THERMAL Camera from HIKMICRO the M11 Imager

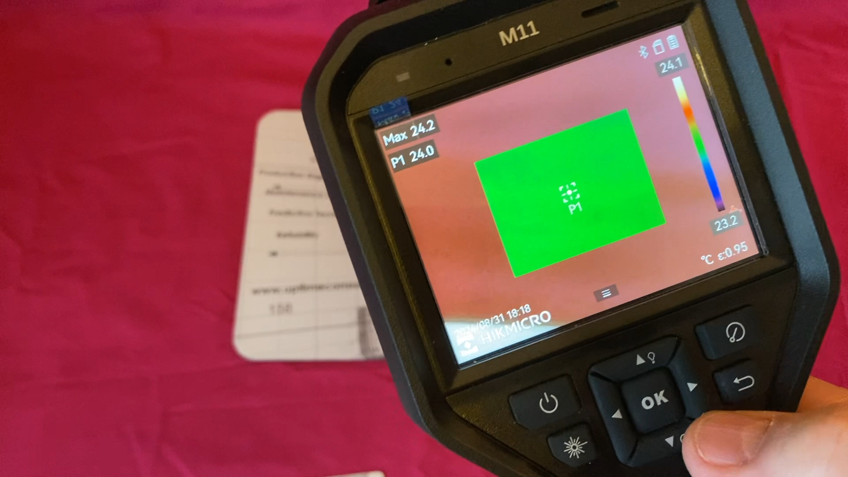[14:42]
On screen: spot 24.0°C, max 24.2°C, scale top 24.1°C, scale bottom 23.2°C
Um, what else can we look at? We can manually calibrate here.
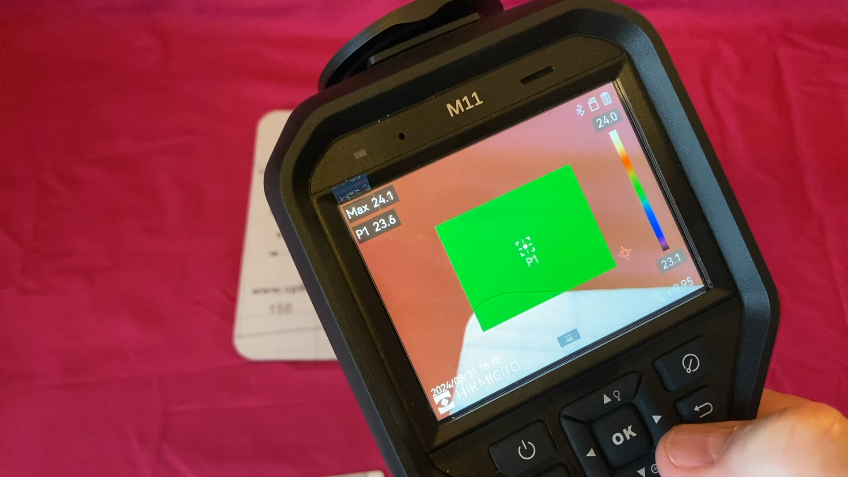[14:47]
If we need to calibrate for some reason.
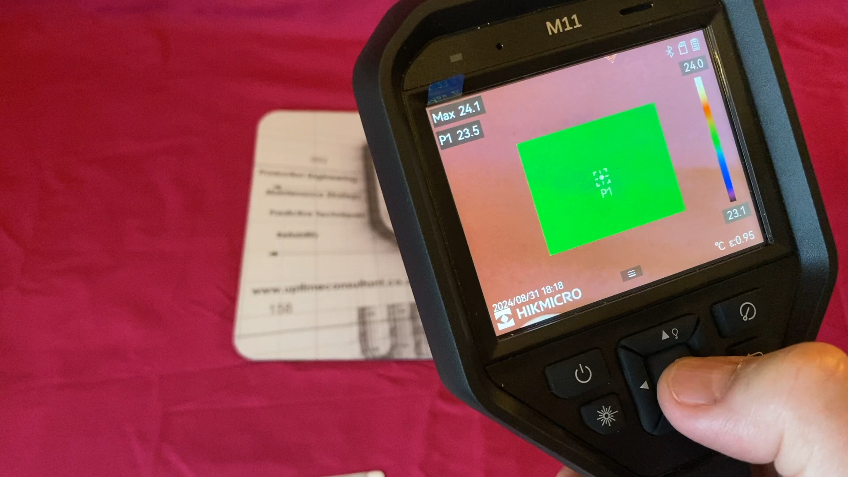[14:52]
On screen: spot 23.5°C, max 24.1°C, scale top 24.0°C, scale bottom 23.1°C
Um, let's go back into. So yeah, let's go and look at the, the pallets.
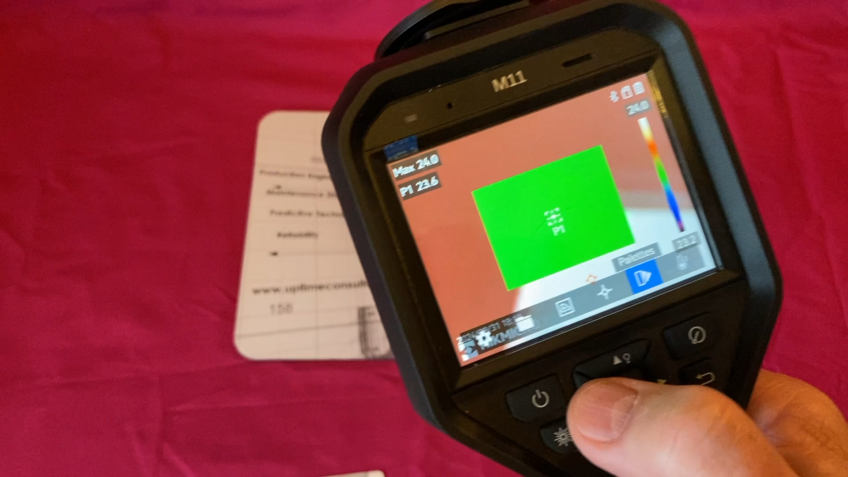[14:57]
So pallets are, uh, the visual rest representation that we'll get.
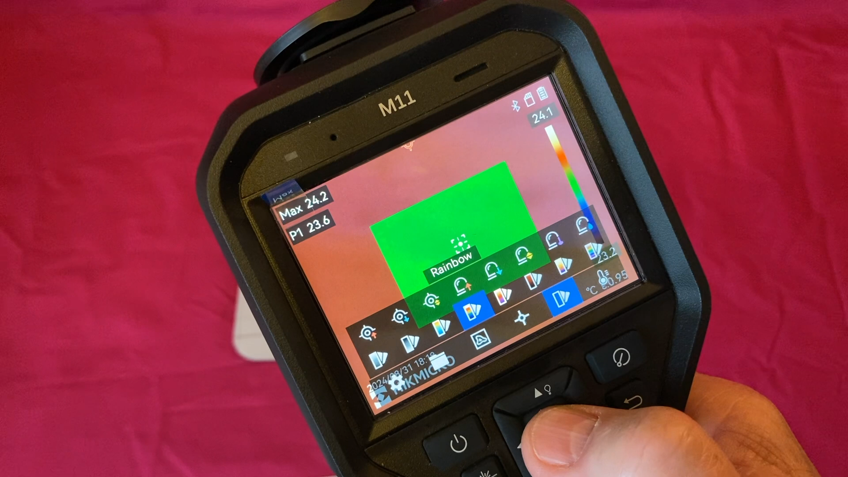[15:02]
On screen: max 24.2°C
I, I'm old school. Nice stick with kind of rainbow and iron bow.
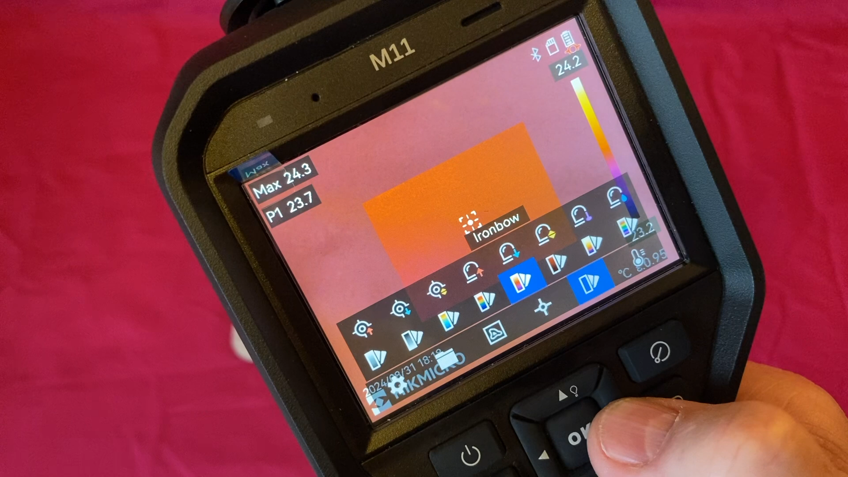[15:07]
On screen: max 24.3°C
Um, some people like, these are the fancy, let's put my hand there again.
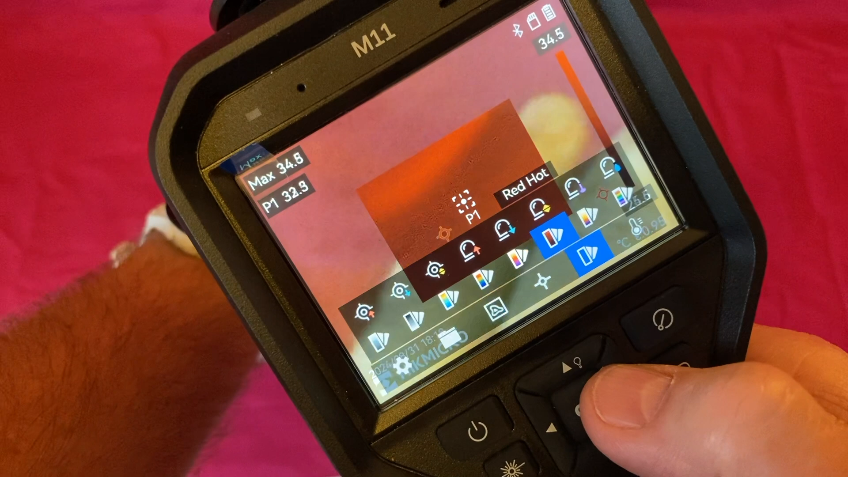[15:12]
Um, let's actually, let's go, uh, let's go to, um,
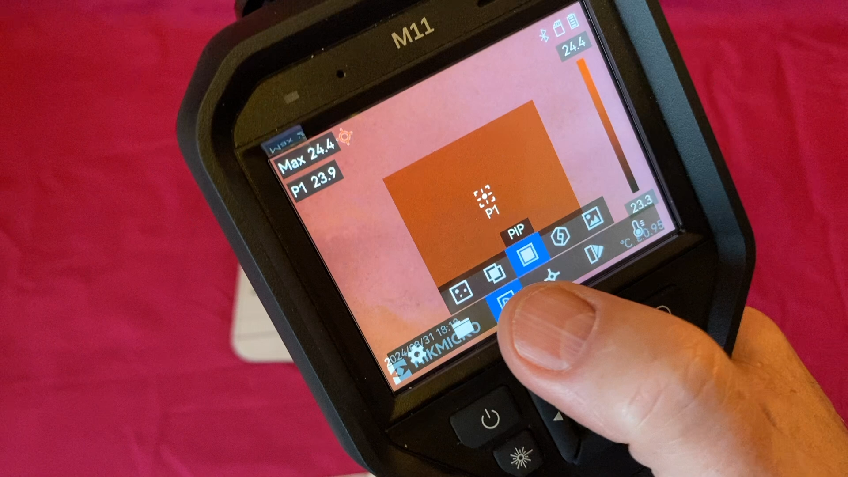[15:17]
On screen: spot 23.9°C, max 24.4°C, scale top 24.4°C, scale bottom 23.3°C
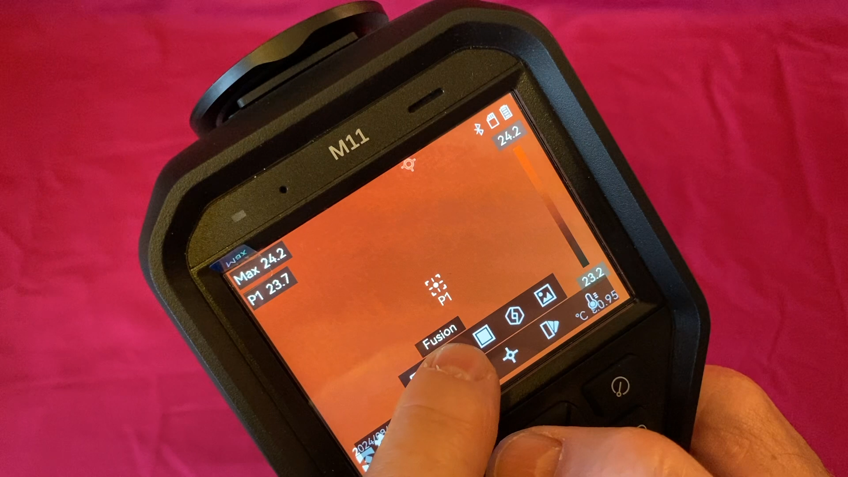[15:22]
On screen: spot 23.7°C, max 24.2°C, scale top 24.2°C, scale bottom 23.2°C
let's get, let's get fusion.
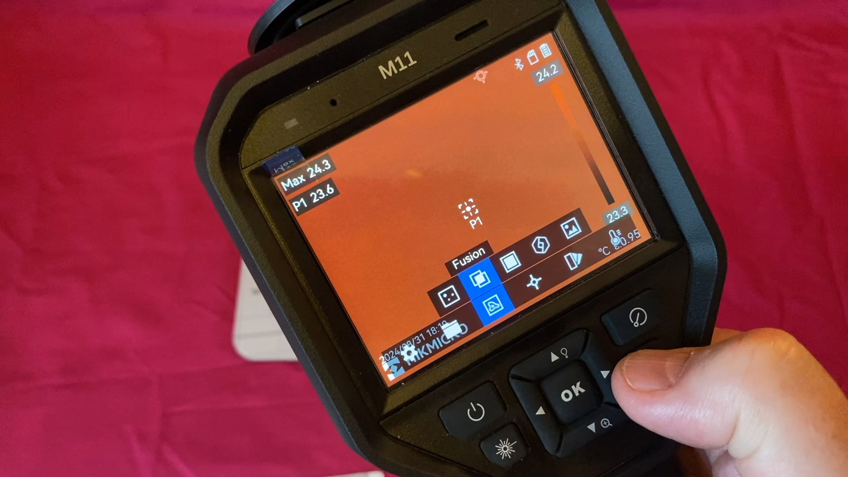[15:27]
And then let's go back to pallets.
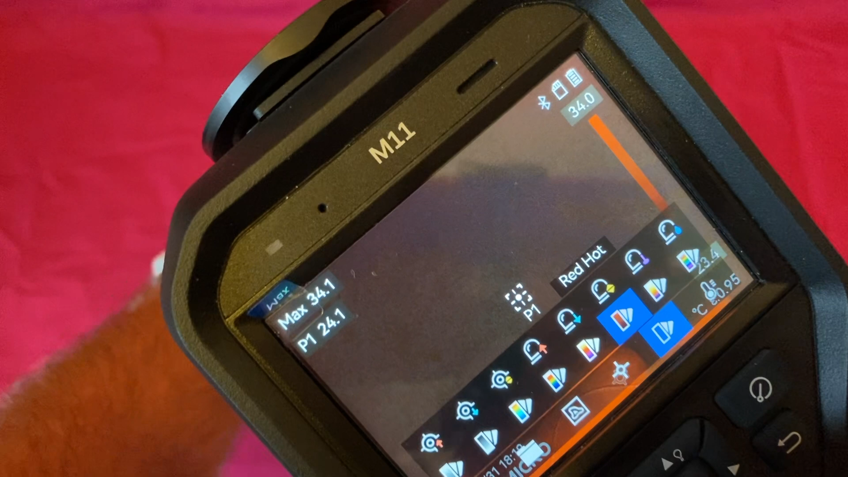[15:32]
So if I put my hand down here, you can see the different pallets as we go along.
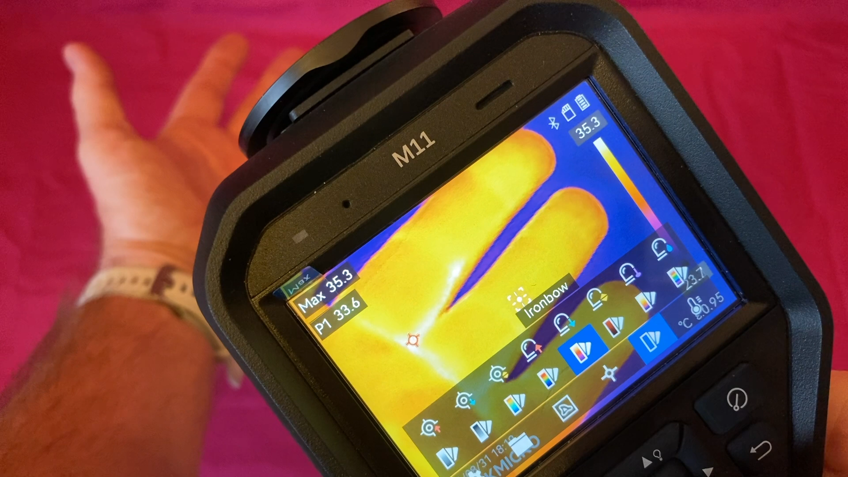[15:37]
Um, and you can have white hot.
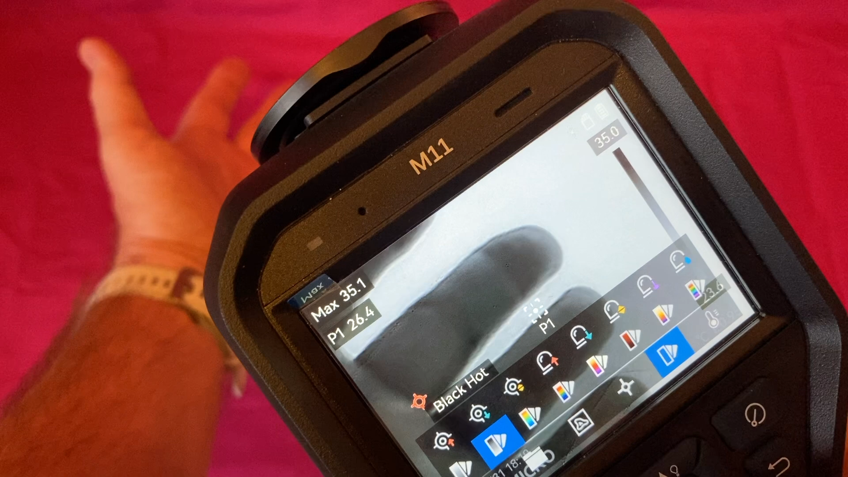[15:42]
Um, black hot.
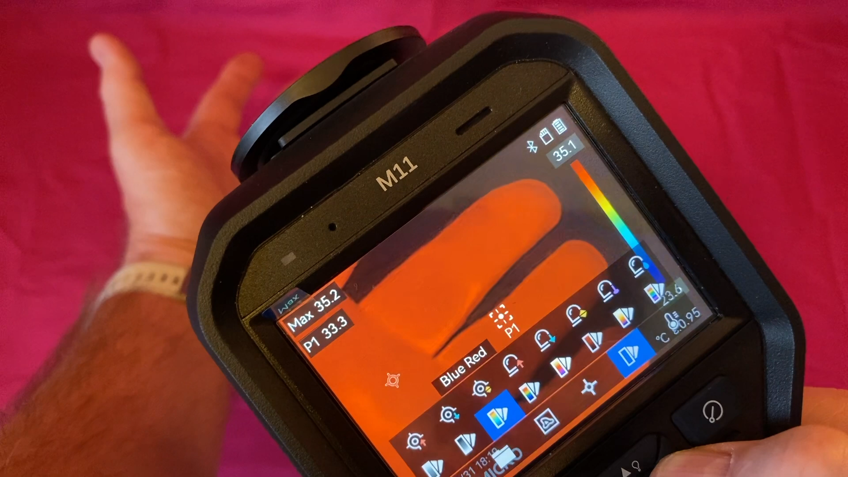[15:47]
Uh, there's, I think it's eight, eight pallets there.
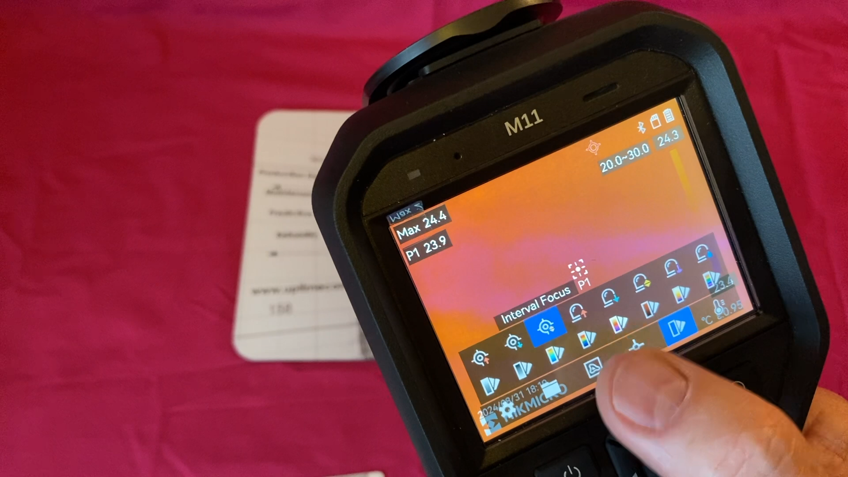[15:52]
And then up the top here, we've got other premises. We can put in where we want to look above or below, uh, a certain level.
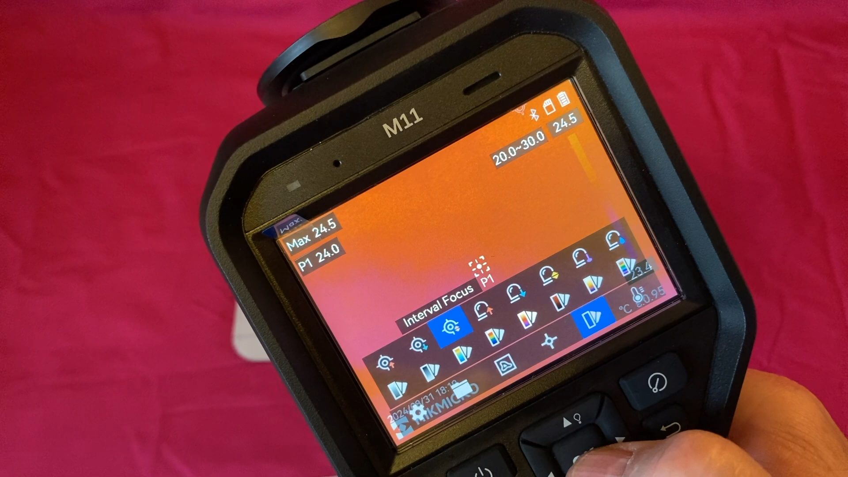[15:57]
So let's come out of there.
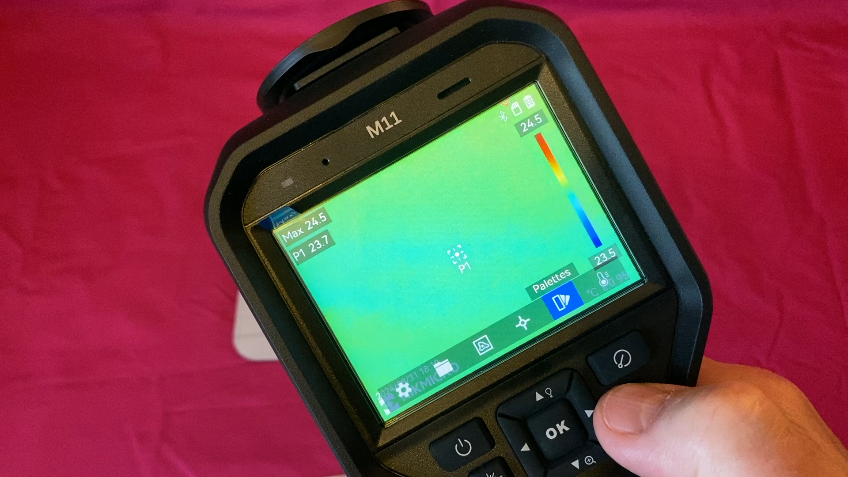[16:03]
Let's almost come back. I don't want that.